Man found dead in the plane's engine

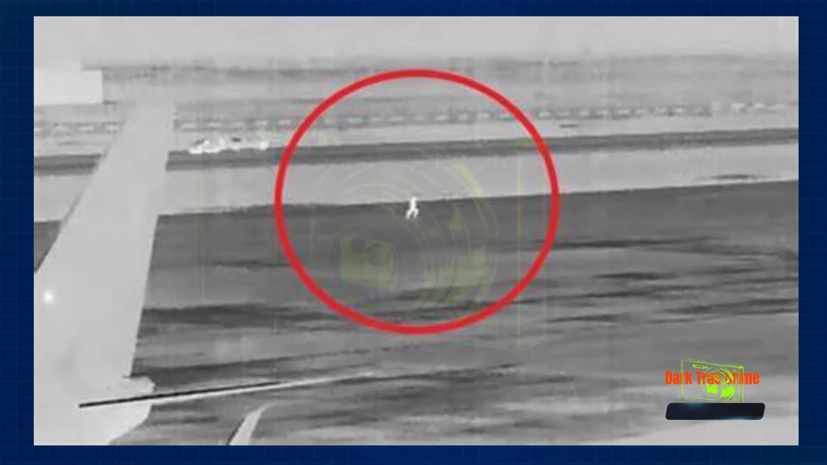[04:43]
The suspect was at one of the airport's plane de-icing pads when dispatchers informed police about him approximately 10 minutes into the search. There, he crawled underneath an aircraft and accessed the engine, according to police.
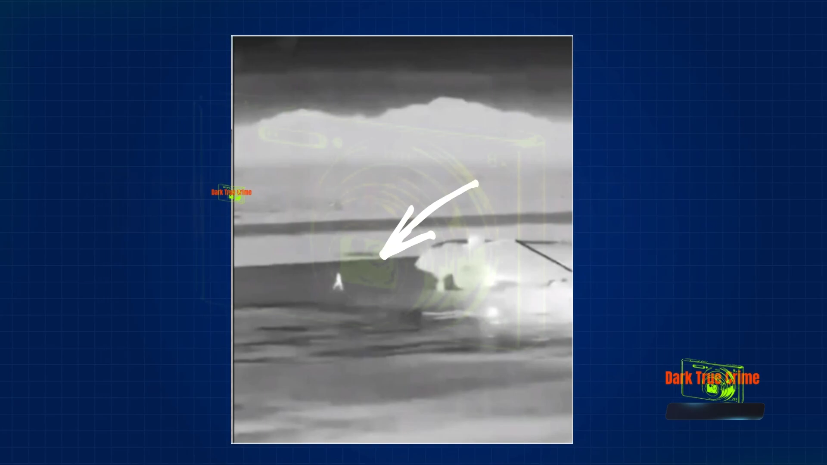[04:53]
Subsequently, the police requested that air traffic controllers instruct the pilot to turn off the aircraft's engines.
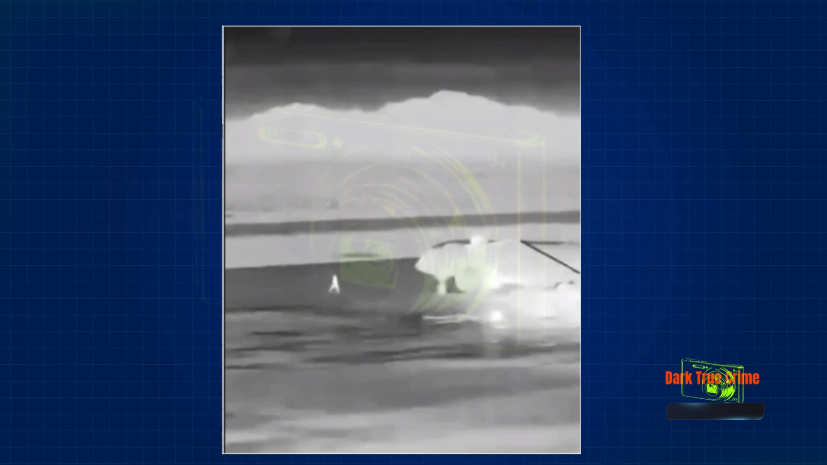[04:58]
Effinger was discovered unconscious and partially inside one of the commercial aircraft's wing-mounted engines when authorities arrived at the scene,